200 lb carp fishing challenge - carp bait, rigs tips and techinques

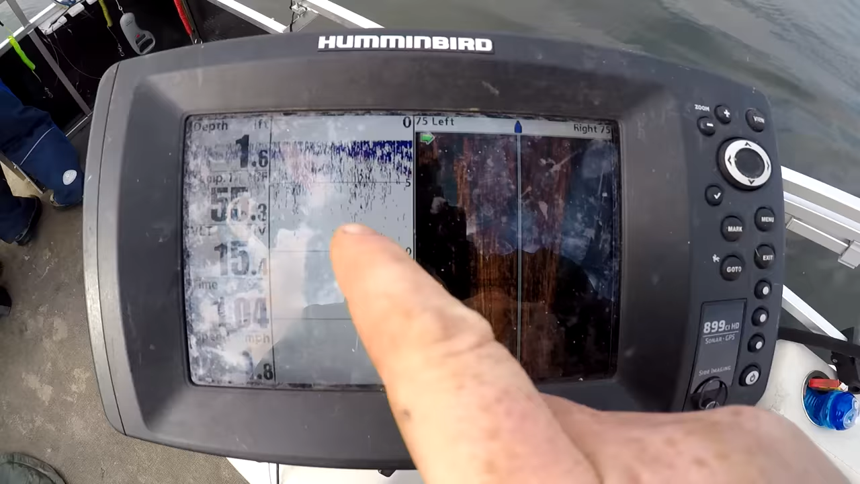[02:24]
Alright, we've got almost no water.
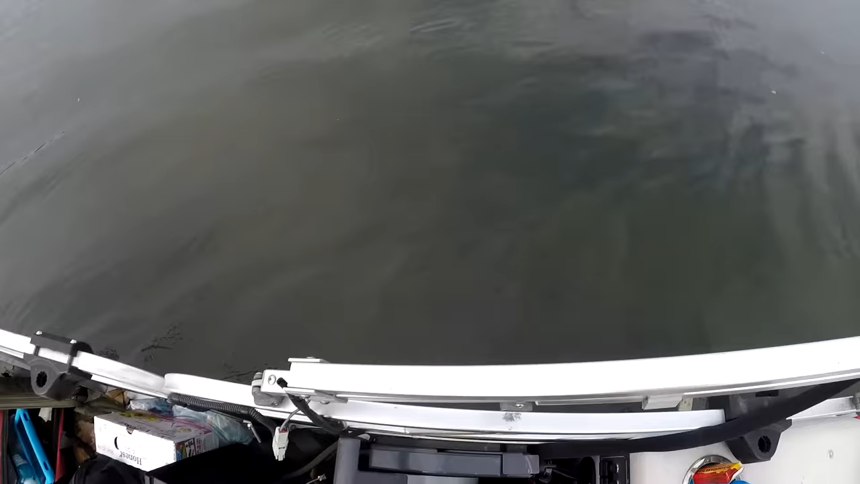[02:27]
You can see the bottom over there.
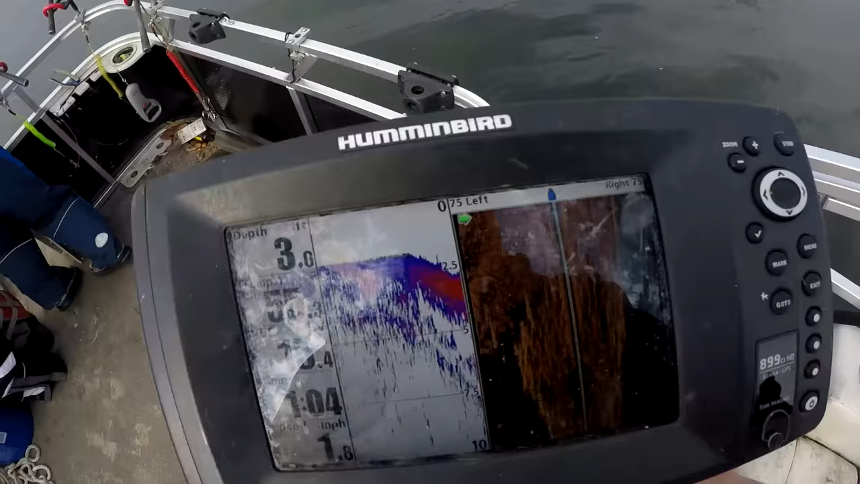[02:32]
On screen: depth 3.0 ft
Alright, there it is. There it is. Finding a nice hole.
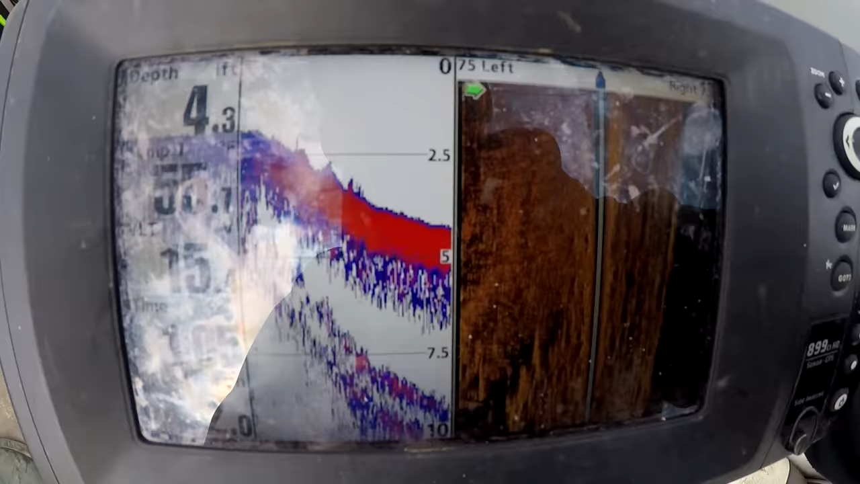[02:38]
On screen: depth 4.3 ft
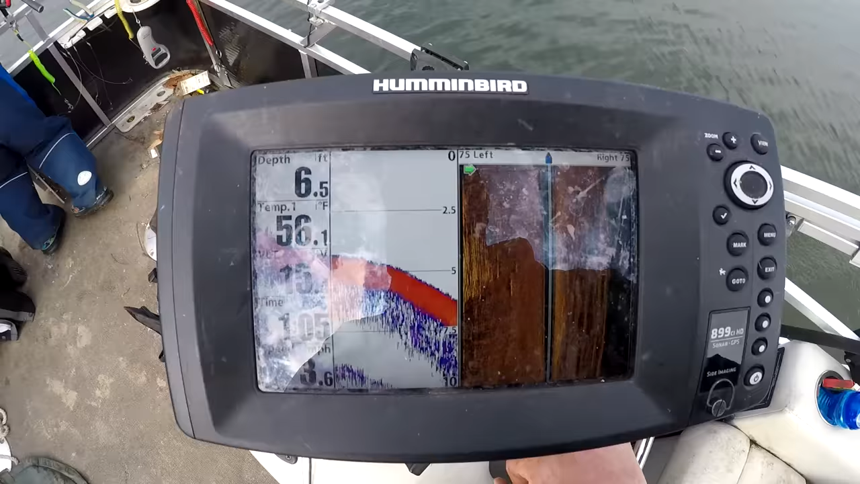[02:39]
On screen: depth 6.5 ft
And I've got a spot where the water is about 10 degrees warmer and there's a bit of depth here.
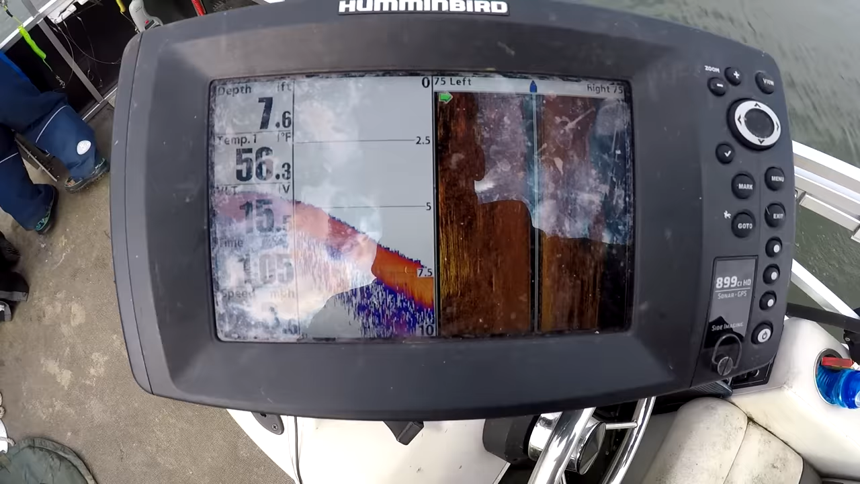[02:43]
On screen: depth 7.6 ft, water 56.3°F
So that combination makes it really likely you're gonna have a lot of fish.
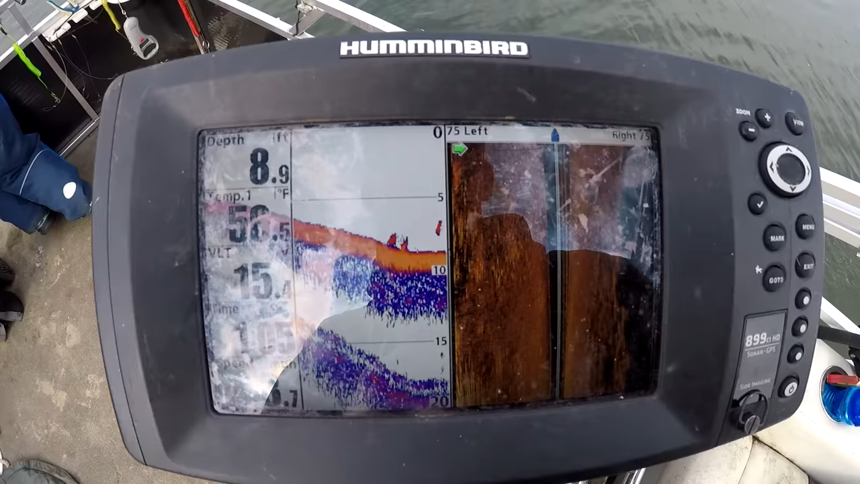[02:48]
On screen: depth 8.9 ft
Look at that. Look at that. There we go. There's fish in here.
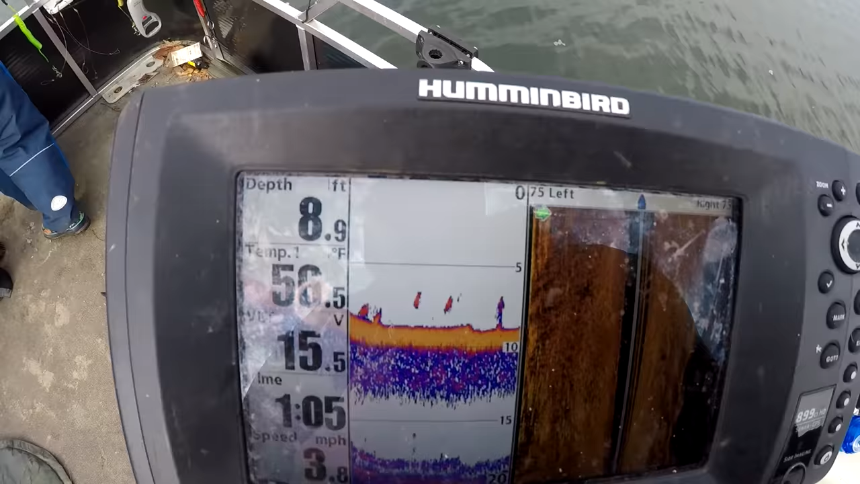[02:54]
On screen: depth 8.9 ft
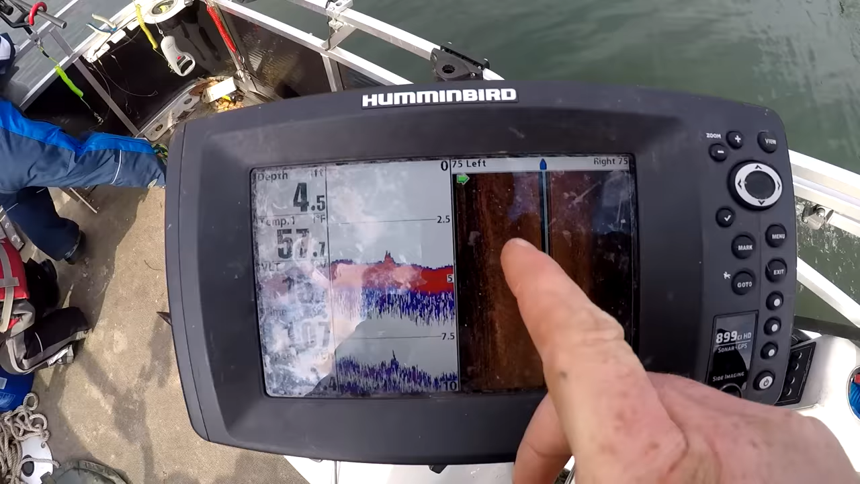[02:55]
On screen: depth 4.5 ft
There's a couple fish. There's a couple fish.